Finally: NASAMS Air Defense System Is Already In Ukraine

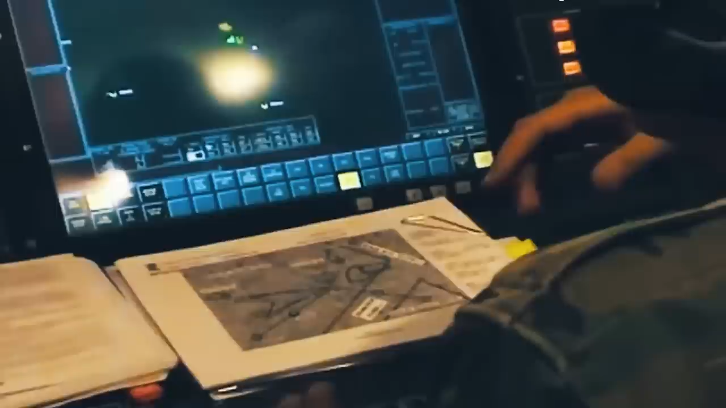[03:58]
This would simply reveal the location of the system itself.
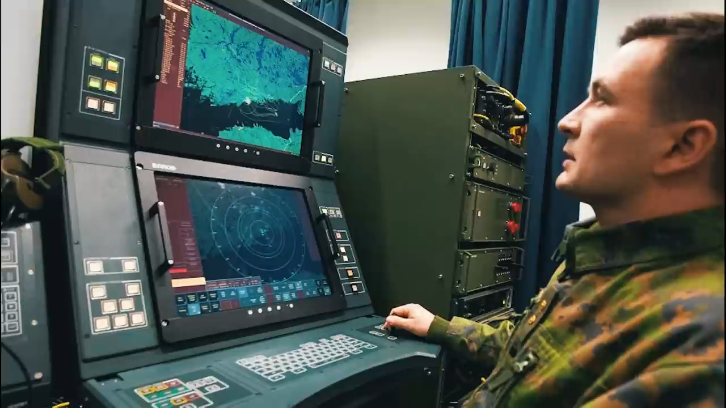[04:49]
The FTC is the C2 node of the air defense system and provides BMC-4I functionally for any true mixed,